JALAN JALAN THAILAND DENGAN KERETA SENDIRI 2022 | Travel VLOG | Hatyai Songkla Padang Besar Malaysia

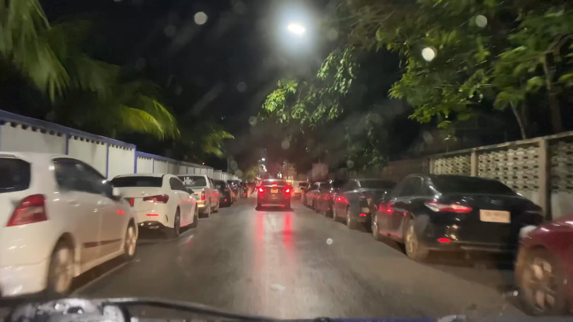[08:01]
Okay, dah sampai Greenway Night Market. So sekarang ni kita nak cari parking. Tak lama.